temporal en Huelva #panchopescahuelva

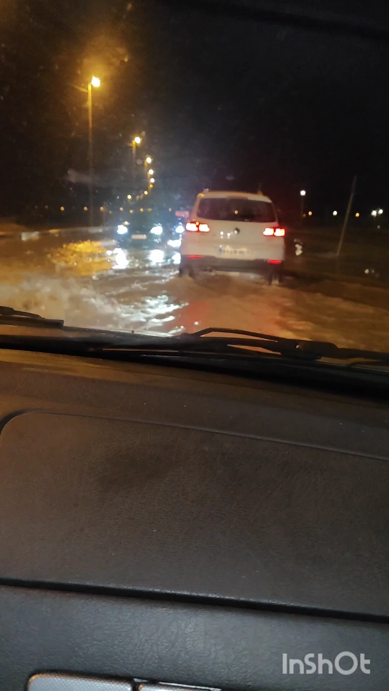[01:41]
¡Ponte a coger, robalo! Cierra la ventana que nos pongan los colegas, mira. Mira, yo los cojo roncos, ellos, cógelo. Y yo, mira, mira, mira, ese está volcado ahí. El autocar se ha ido para el lado, habrá querido ponerse en el arcén y... No la ve, no ve el arcén. Ahora no la ha visto. Madre mía, aparcado.